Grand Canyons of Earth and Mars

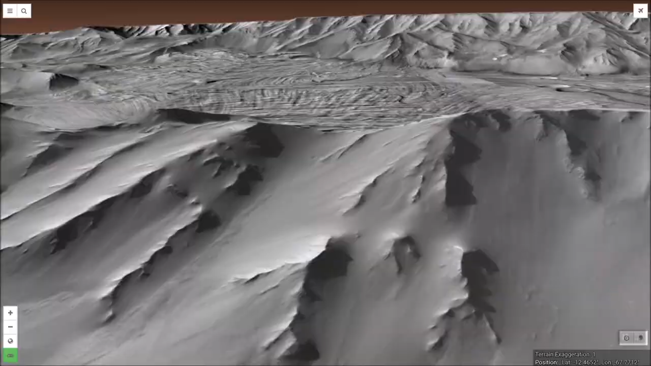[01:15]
Similarly, Valles Marineris displays numerous layers,
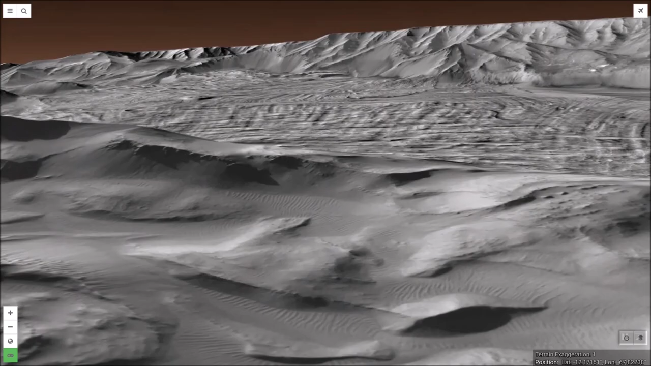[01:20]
including lake floor sedimentary deposits laid down in Mars' distant watery past.
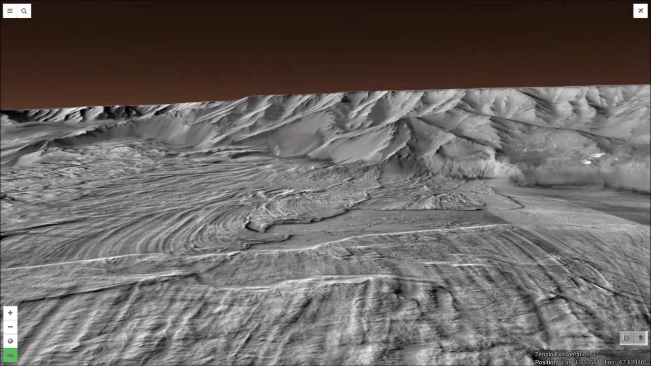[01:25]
The deep cut made by the Colorado River has been significantly widened by numerous landslides along the Grand Canyon's steep walls.